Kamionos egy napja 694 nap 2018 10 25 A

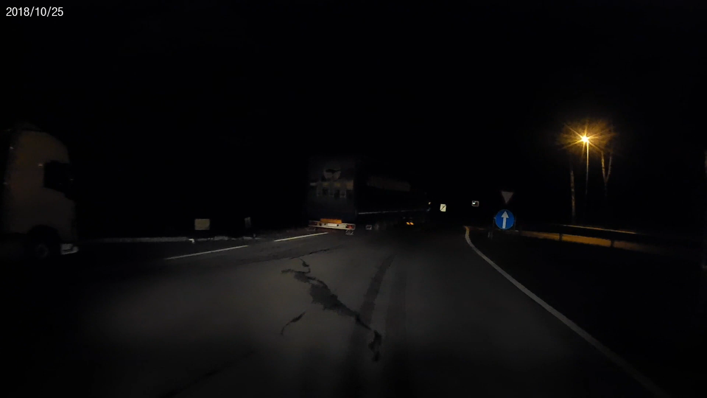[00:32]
Visszatérünk az A1-re. Megpróbáljuk. Tankolást még be is kell vigyek. Én megkeresek az A1-et, tankolunk egyet, és utána oda csámpázunk a lerakóra. 10 fok van, nincs rossz idő. Sötét viszont van, látnivaló meg nincs. Majd jövök. Érkeztünk Bécshez.
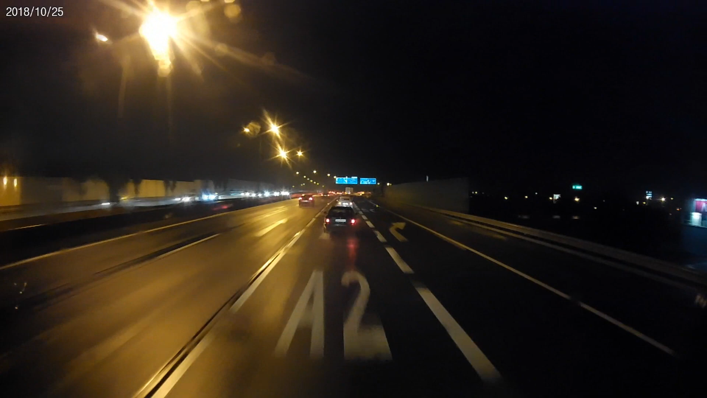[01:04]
Már 21-esen vagyunk, úgyhogy elhagyjuk azt is. Tarts balra! És most kanyarodunk rá
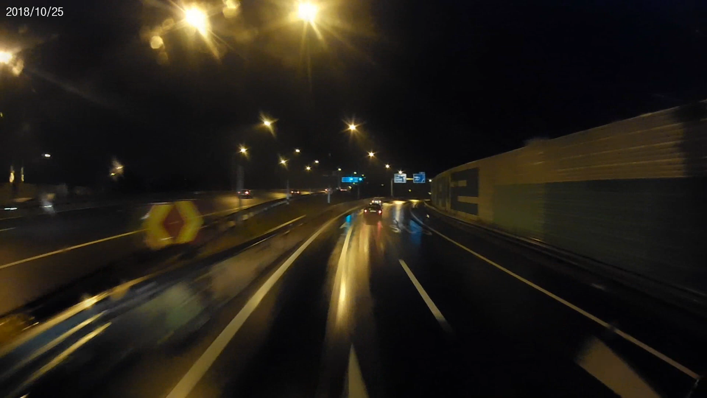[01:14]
a Shopping City szűd felé vezető autópályára. Menj tovább több mint 4 kilométert. Hagyj le az autópályáról. És aztán nem sokára érkezünk a lerakóra. Hát 6 óra van, de én még előtte beugrok tankolni egyet.
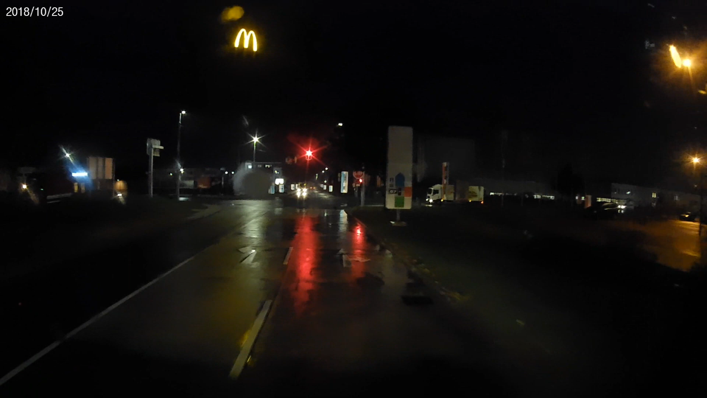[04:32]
Meglátjuk. Hát itt is van. Na, megérkeztünk, itt lesz a lerakásunk.